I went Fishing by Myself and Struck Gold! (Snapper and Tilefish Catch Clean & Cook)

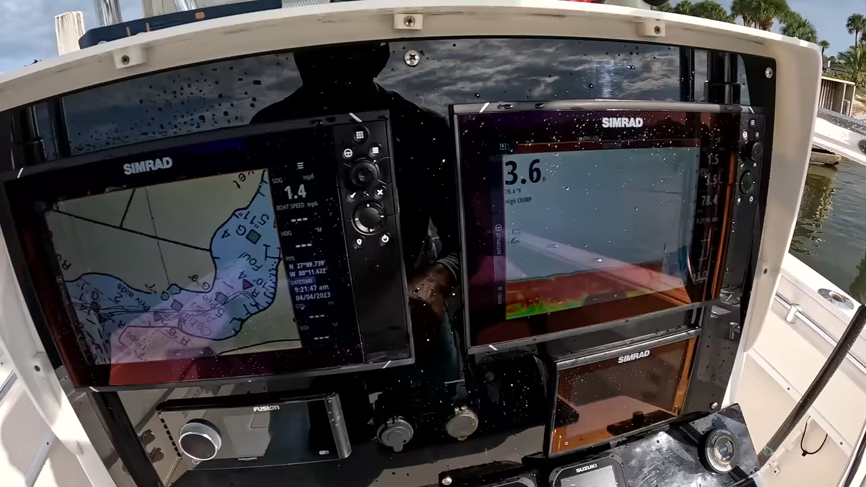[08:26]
finder this is the one i use for the chart see my
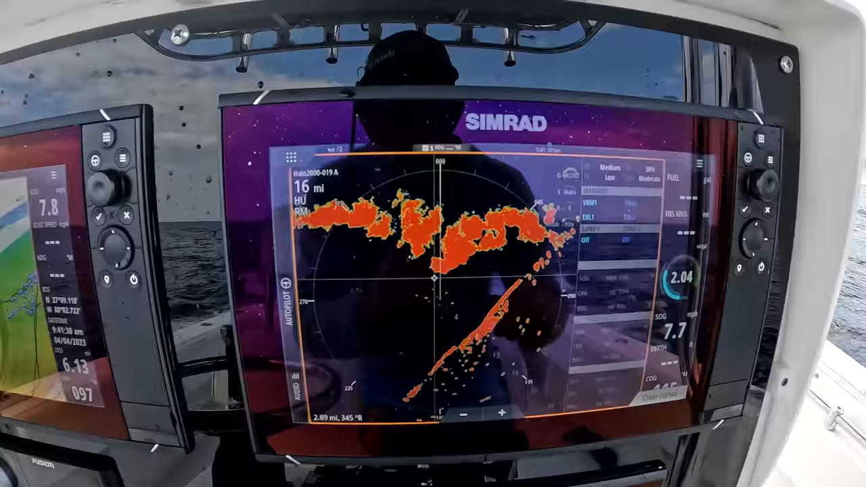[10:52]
radar just to see how bad this storm is i've got it zoomed out to 16 miles so that storm actually looks like it's about two miles wide and about 40 miles long
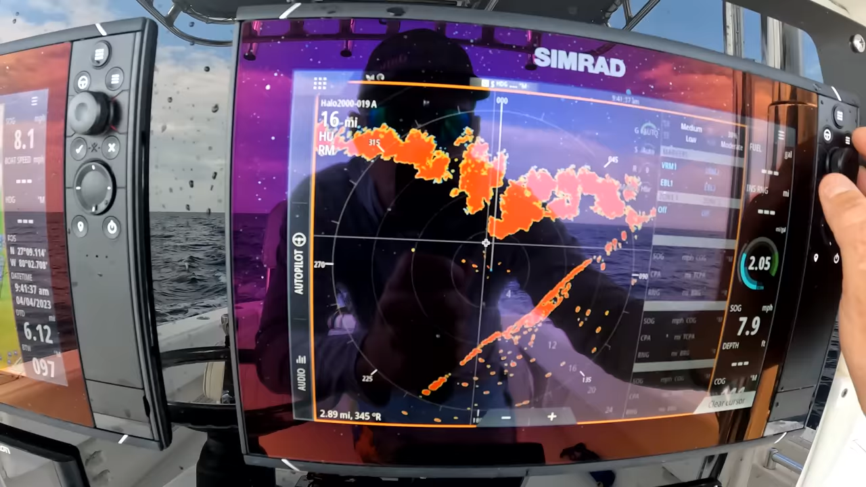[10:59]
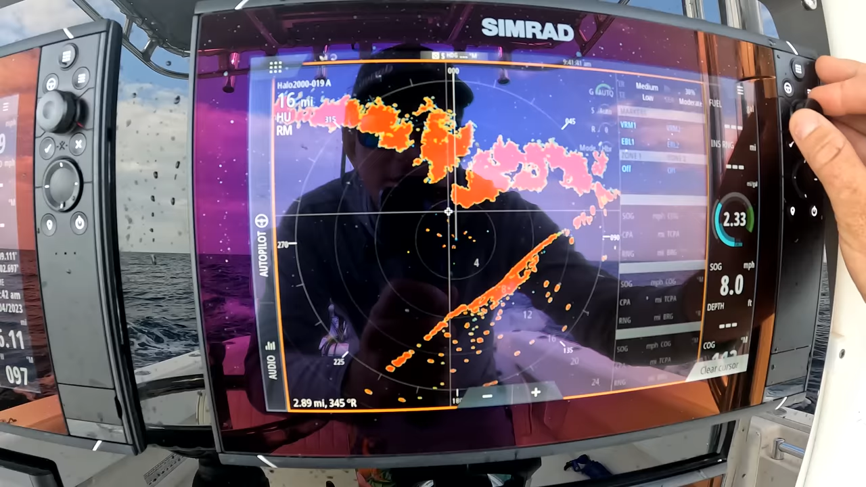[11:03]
this little line has me going straight into it what